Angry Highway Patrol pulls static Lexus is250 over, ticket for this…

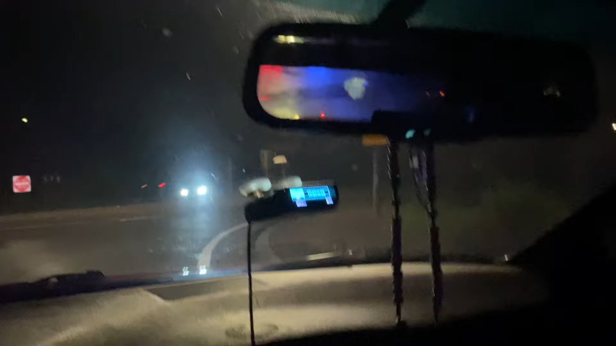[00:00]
You guys, am I getting pulled over? What is going on? Oh. What is going on? Chat, am I getting pulled over? My cat here too.